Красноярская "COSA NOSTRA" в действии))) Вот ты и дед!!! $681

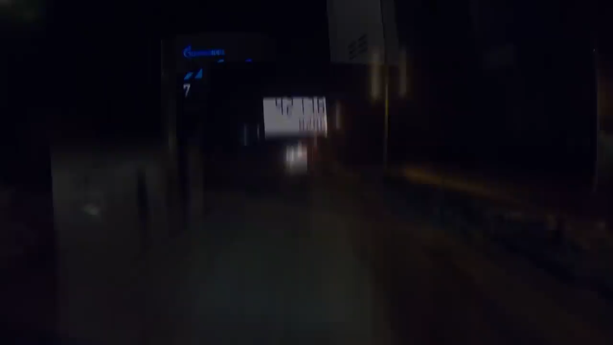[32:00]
Наш любимый ачинский светофорчик. И сразу за ним поедем сюда направо на стоянку. Хотя она и не понравилась в прошлый раз, но что-то не хочется этих кругалей крутить.
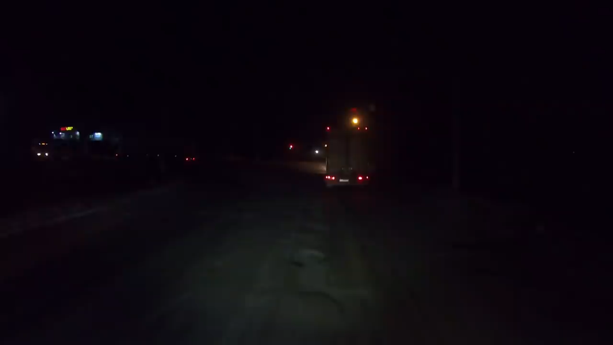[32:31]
Знаете, что вас могут с левой стороны протаранить в бочину, поворачивая туда дальше в город.
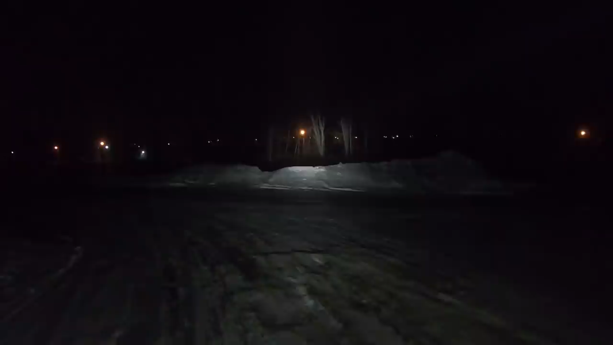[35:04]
Чёрт побери, надо было наоборот ехать, разворачиваться. Ладно, сейчас вот. По идее, можно даже сюда, наверное, и мордой затолкать.